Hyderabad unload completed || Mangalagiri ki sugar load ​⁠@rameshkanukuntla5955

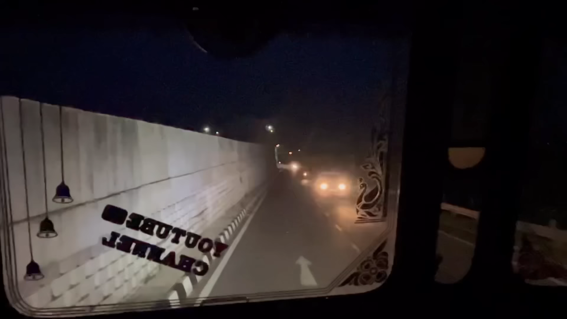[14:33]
మరి ఈ సర్వీస్ రోడ్లో పోయి బ్రిడ్జి కింద నుంచి లెఫ్ట్ తీసుకోవాలి. లెఫ్ట్ తీసుకుంటే రోడ్ రోడ్ రుద్రారం వెళ్ళిపోతాం.
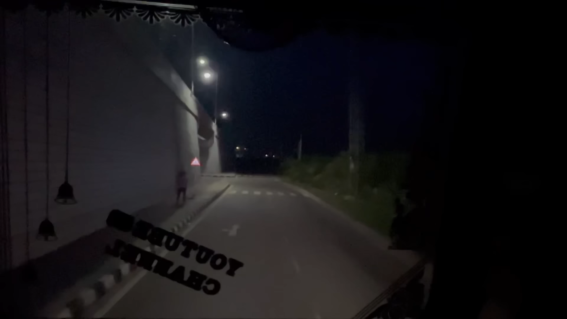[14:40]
కొత్త నుంచి ఒక టీ లేదు, ఏది లేదు, అడవిలో పడేసినట్టు అయిపోయింది, జైల్లో పడేసినట్టు అయిపోయింది.
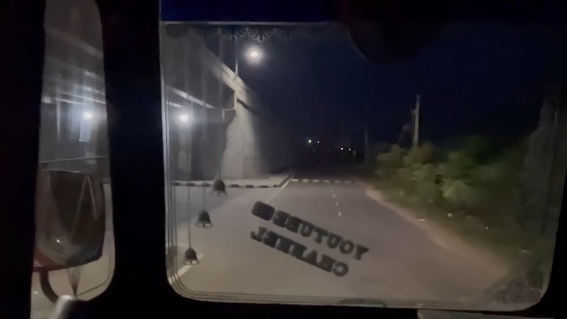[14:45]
ఇంకో ఇదే బ్రిడ్జి, నేను అమ్మ బ్రిడ్జి ఎట్టున్నా చూడు, మెచ్చిపోతుంది.
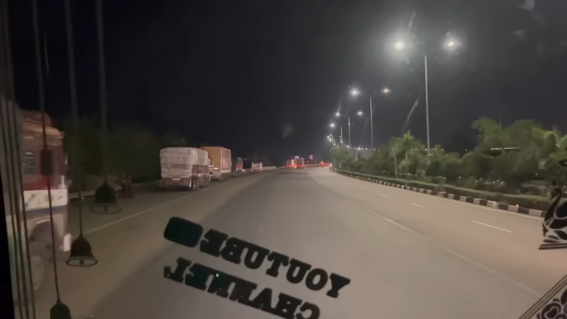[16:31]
విజయవాడ ఎంట్రన్స్లోకి అయితే వచ్చేసినాం. మనకి ఇది ఎంట్రన్స్లో వచ్చేసి మన ఇబ్రాహీంపట్నం అడ్ రోడ్ అనమాట, రింగ్ అని చెప్పేసి అని కూడా అంటారు.
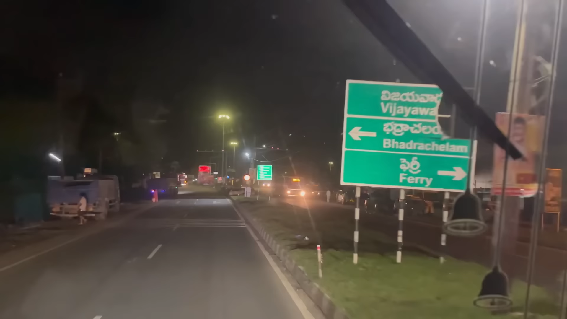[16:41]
ఇక్కడ నుంచి లెఫ్ట్కి వెళ్తేనేమో కొండపల్లి వైపు వెళ్ళిపోతాం.
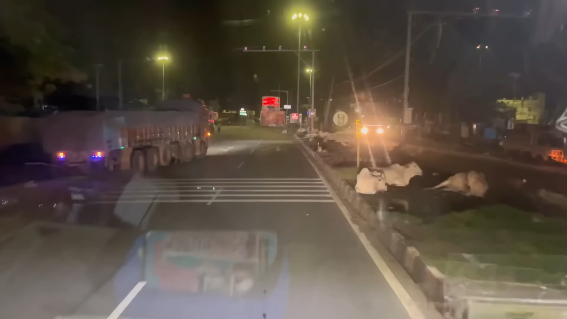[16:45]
ఇక్కడ పొద్దున 5 దాటిందంటే 5కి ఒక 5 నిమిషాలైనా 10 నిమిషాలైనా సరే ఇక్కడ బల్లనేటి ఆపేస్తారు.
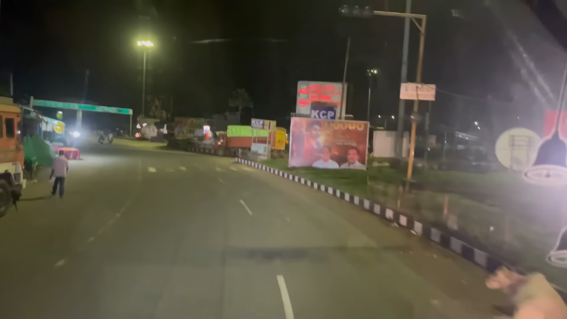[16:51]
ఇక్కడ నుంచి ఎటు కదలినాం, మళ్ళీ తిరిగి రావాలంటే జీకోడూరు అటు అటు తిరిగి రావాలి.
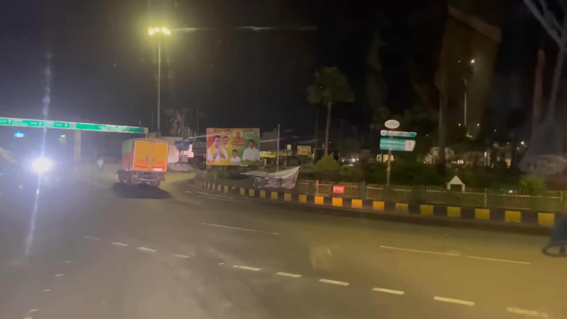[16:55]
మినిమం ఒక 40 నిమిషాలు అయితే, 40 నిమిషాలు అంటే 40 కిలోమీటర్ల పైనే వచ్చింది. సో మనమైతే ఒక అరగంట ముందే వచ్చేసినాం. ఇక్కడైతే ఎవరు లేరు, ఆల్రెడీ బోర్డులు కూడా రెడీగా పెట్టుకున్నారు.
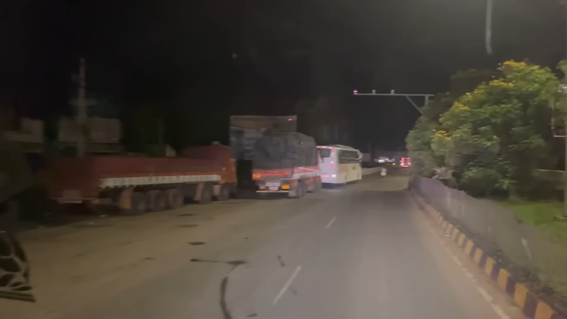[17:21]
పక్కన ఆర్టీఓ గారు కూడా ఉన్నారు, మన బండి అయితే ఆపలేదు. చాలా బళ్ళు లెఫ్ట్ సైడ్లో కనబడుతున్నాయి కదా, దీంట్లో ఒకటి ప్రైవేట్ బస్సు కూడా ఆపినట్టున్నారు కదా.
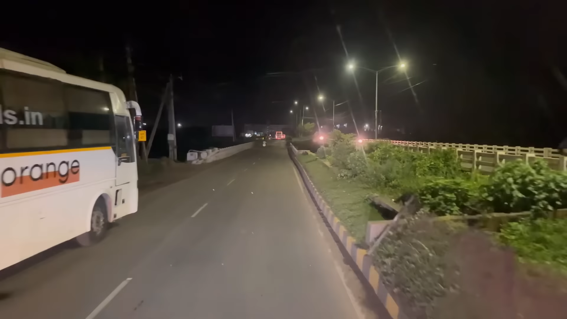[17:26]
సో గొల్లపూడి వై జంక్షన్ కూడా మనకు ఓపెన్గా ఉన్నది. టైం అంతా ఇంకేం అవ్వలేదు, ఇంకో 5-10 నిమిషాలు గట్టిగా మాట్లాడితే ఇంకో 15 నిమిషాలు అయితే మొత్తం క్లోజ్ అయిపోద్ది.
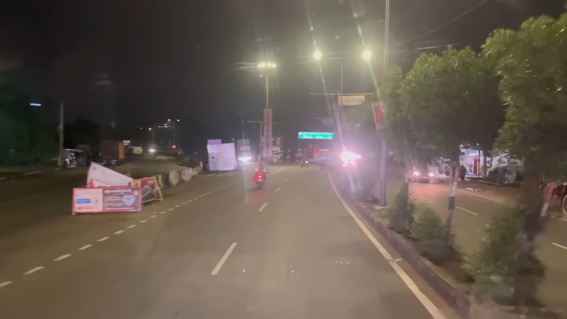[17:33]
ఈ లెఫ్ట్కి వెళ్తేనేమో భవానీపురం ఆట సింగనగర ఏరియా వైపు వెళ్ళిపోవచ్చు, తిన్నగా వెళ్తేనేమో దుర్గమ్మ గుడి ఫ్లైఓవర్.
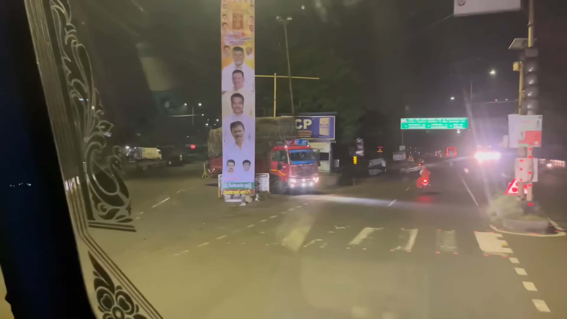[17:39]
మనకు మంగళగిరి వెళ్ళడానికి, గుంటూరు వెళ్ళడానికి అయితే ఈ రోడ్ అయితే చాలా దగ్గర. లేదంటే ఈ రామారపూర్ రింగు సింగనగర్ ఇదంతా తిరిగి తిరిగి రావాలి, అది కూడా మైలేజ్ ఎక్కువే. మనకైతే ఓపెన్గా ఉంది పర్వాలా.